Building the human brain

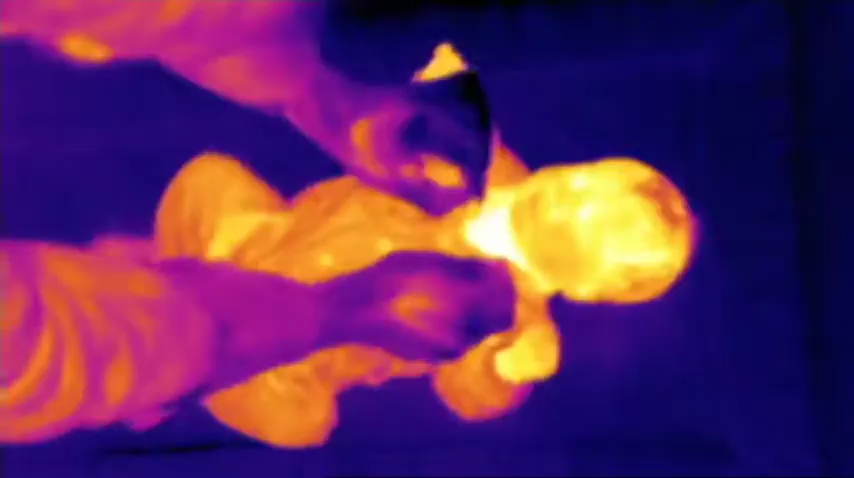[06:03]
Heat just pours out of his tiny body.
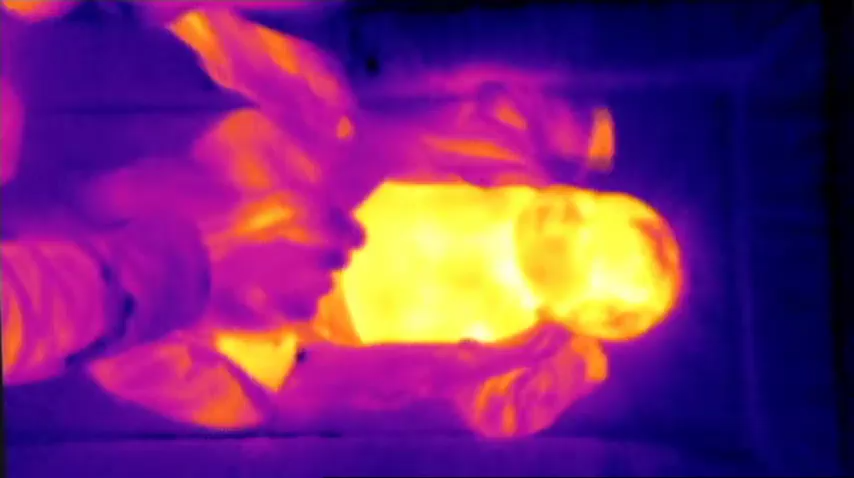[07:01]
So Robert is able to maintain his core body temperature.